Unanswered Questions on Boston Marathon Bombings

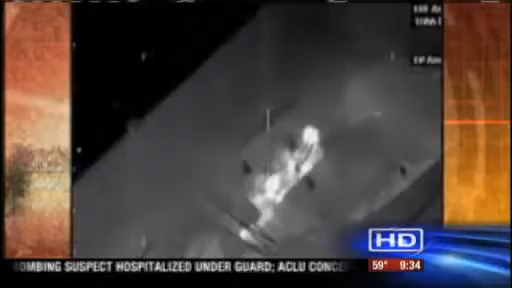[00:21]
The thermal images, as you see, very graphic, show the suspect curled up in the boat. The image of the boat and the yard appear white.